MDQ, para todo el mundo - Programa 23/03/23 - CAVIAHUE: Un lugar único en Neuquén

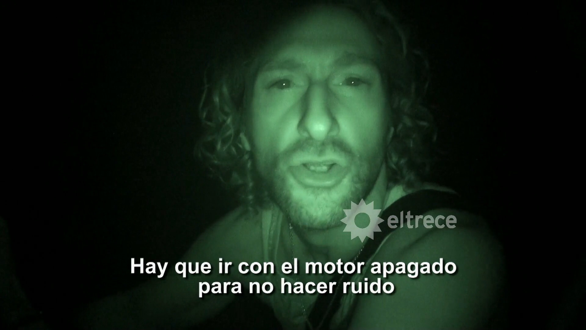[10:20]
Hay que ir con el motor apagado para no hacer ruido. Hay que seguir con los remos. Ahí hay algo.
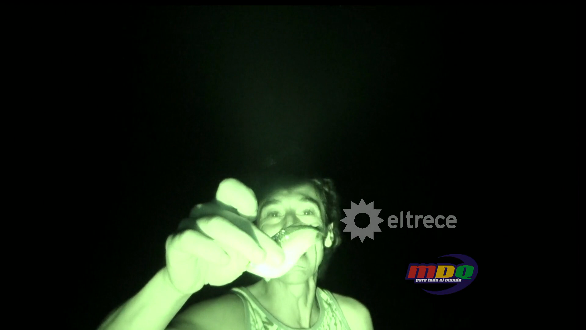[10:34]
pescados saltan adentro del bote, impresionante. ¡Que no salte el cocodrilo! Esperemos que no.
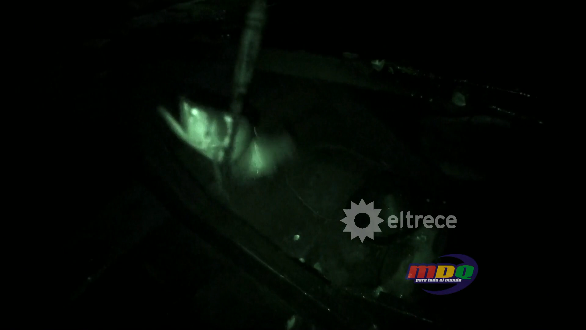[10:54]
Solo se caza lo que se come, por eso este pequeño yacaré se va a salvar.